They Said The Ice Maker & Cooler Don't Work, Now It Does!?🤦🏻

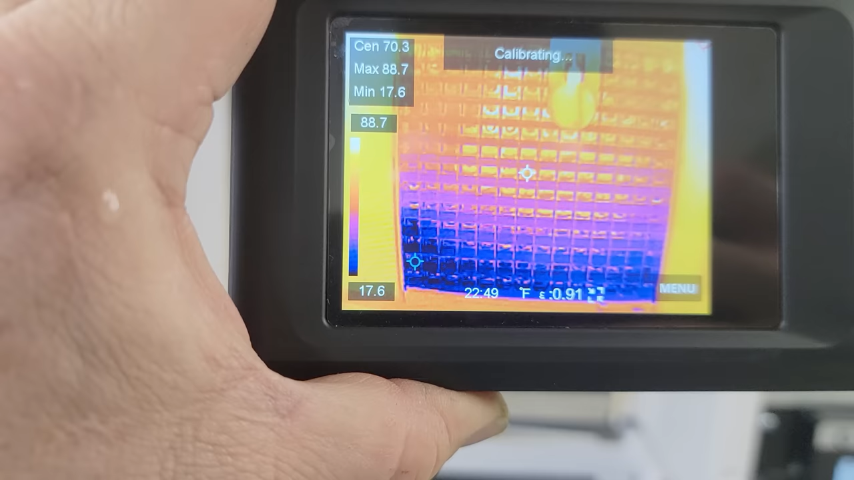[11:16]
minimum is 18 degrees so we're obviously getting cold at the bottom you can see it's
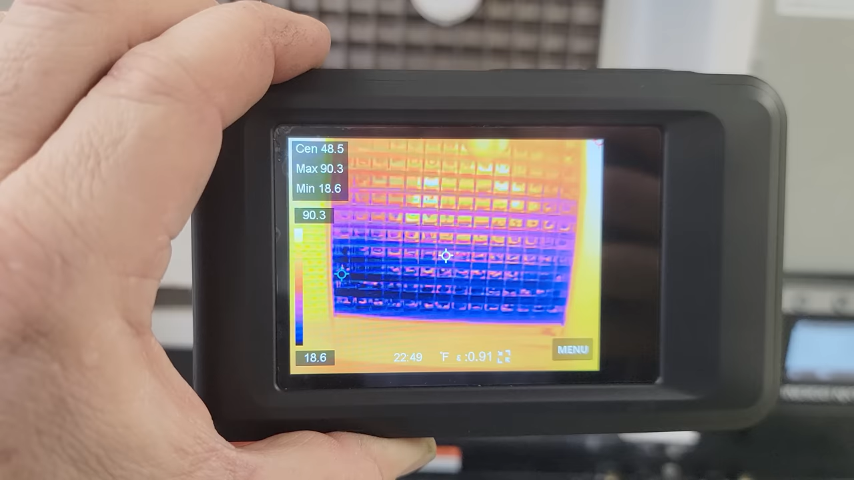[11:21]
starting to get colder and move up the
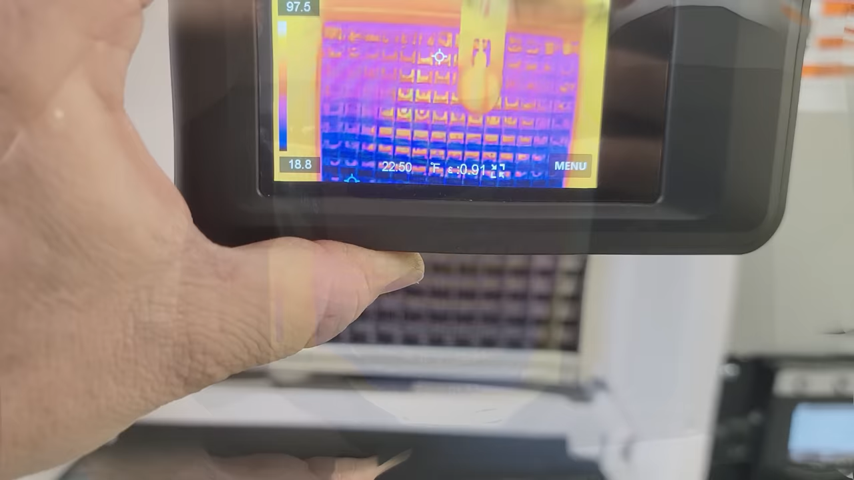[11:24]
center one there is 62 there's some reflections going on here to go keep an account for
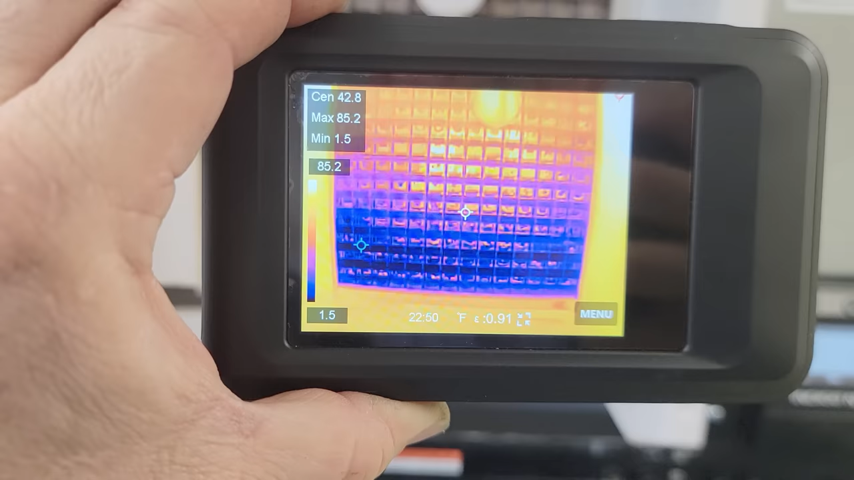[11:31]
and she's getting she's getting kind of cold
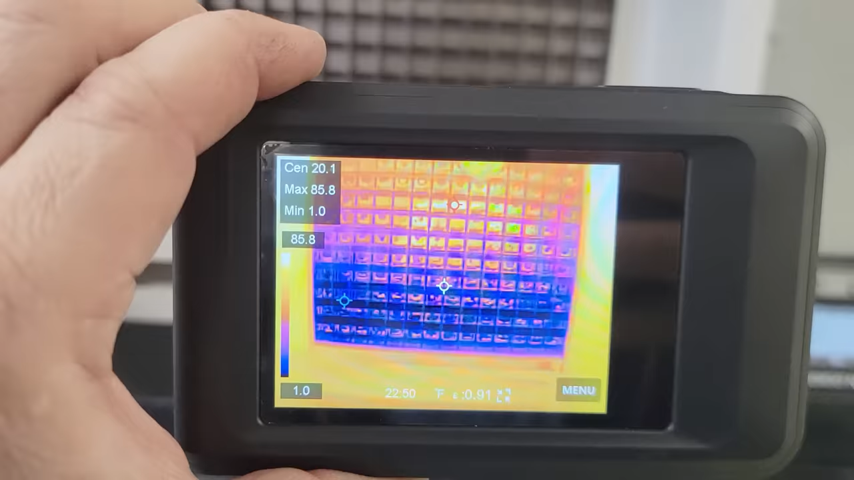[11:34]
definitely is a little dirty uh needs cleaned that's not a surprise